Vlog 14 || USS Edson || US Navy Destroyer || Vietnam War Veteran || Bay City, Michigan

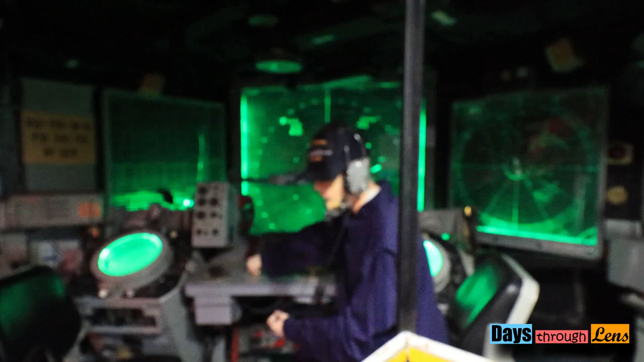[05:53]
তো শিপের আশেপাশে বা শিপের সামনে পেছনে কোথাও কোনো শত্রু জাহাজ বা সাবমেরিন বা এই টাইপের কোনো কিছু আছে কিনা সেটা এখান থেকেই দেখাশোনা করা হতো।